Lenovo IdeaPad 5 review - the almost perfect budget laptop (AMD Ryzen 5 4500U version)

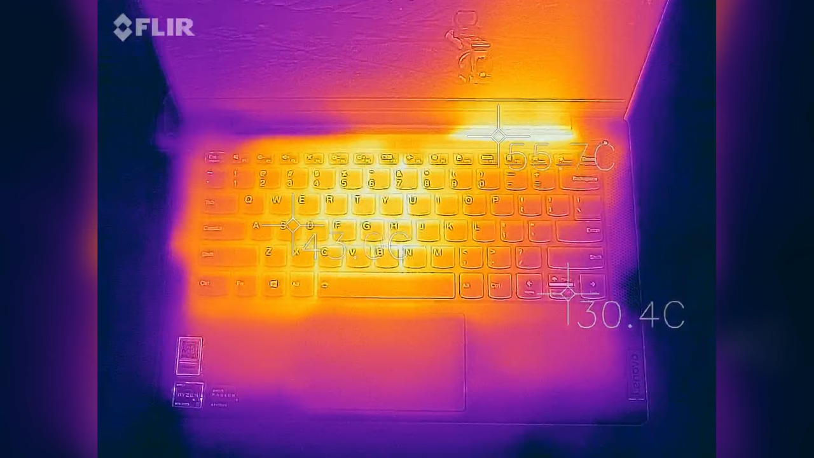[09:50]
The APU does heat up to 80 and 90 degrees in demanding chores in games, and a fair bit of the heat also spreads onto the exterior. We recorded temperatures in the mid 40s in the middle of the keyboard, on top of the AMD processor, and mid 50s around the radiator, but also 60 plus on the underside around the thermal module.
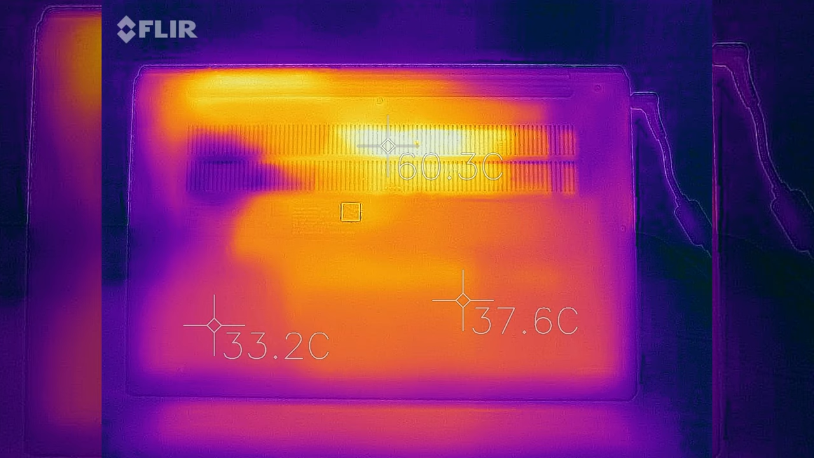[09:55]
Furthermore, hot air is also blown into the screen with the panel reaching 40 to 45 degrees around the exhaust.